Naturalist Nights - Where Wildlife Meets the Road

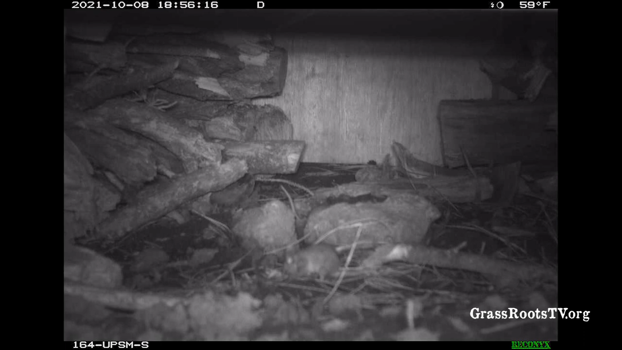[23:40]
It's a couple of deer mice, and you can hear the traffic noise of I-25. But definitely we've been finding that these animals are using these cover features. So it's a very easy way to just make sure we're addressing all the wildlife in an area, not just the big charismatic ones.